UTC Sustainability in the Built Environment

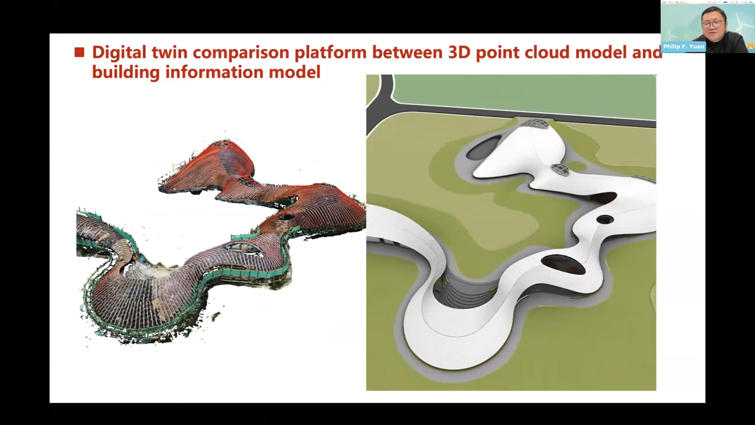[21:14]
We actually implement every day to control the construction process.
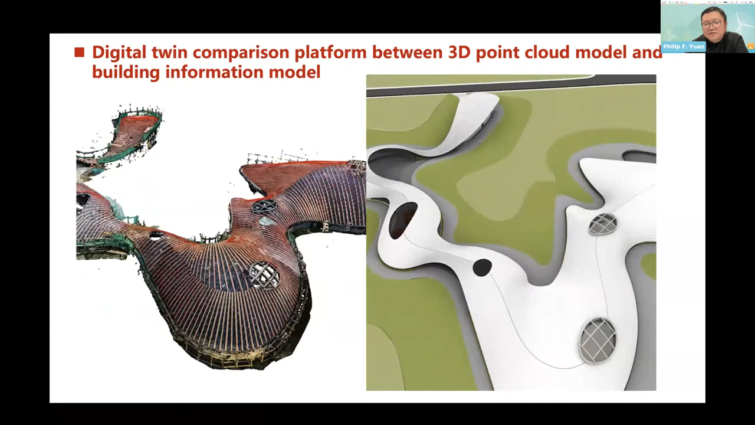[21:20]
The left one is cloud points from the scanning from the drones and the right one is the model.
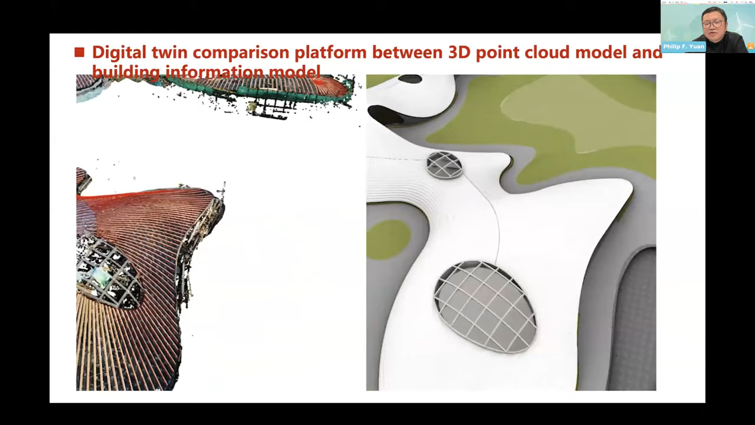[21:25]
So we compare this kind of model every day to implement them into the real scenario for buildings.